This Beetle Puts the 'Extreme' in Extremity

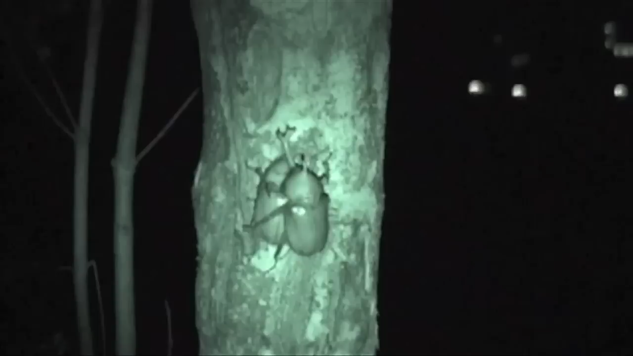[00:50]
And they don't land gracefully on the tree, they just sort of like bump into it and scramble off. They're headed to gashes in the tree, where the sap is leaking out. And the males fight for access to these sap sites.
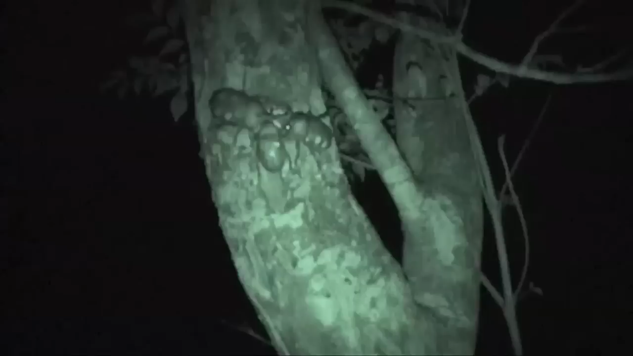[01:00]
It's pretty dramatic. It is dramatic. So they try and pry their opponents off trunks and branches of trees. And it's like a crowbar.